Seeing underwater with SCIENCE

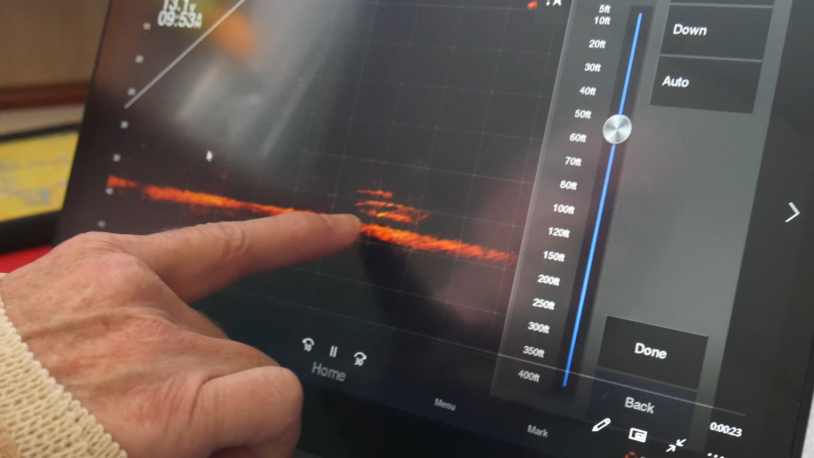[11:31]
It appears to be a pontoon boat that was sunk on the north end of Lake Lanier. It looks like a pontoon boat.
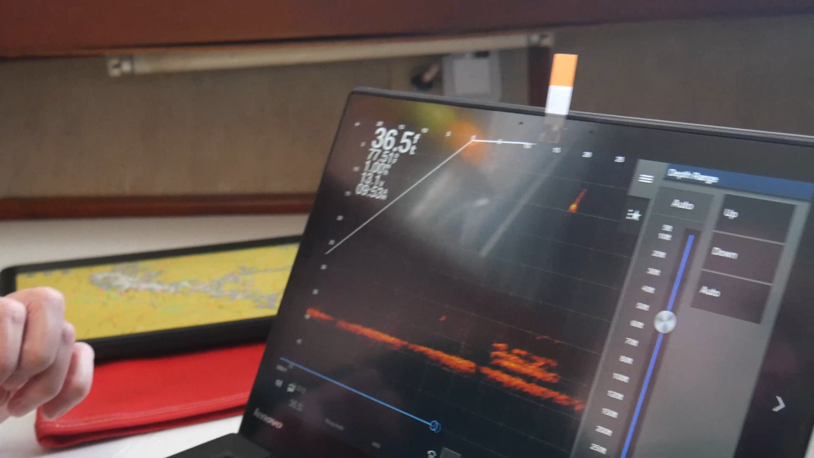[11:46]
So, is the array like a scanner or a printer in a way where it does one line at a time?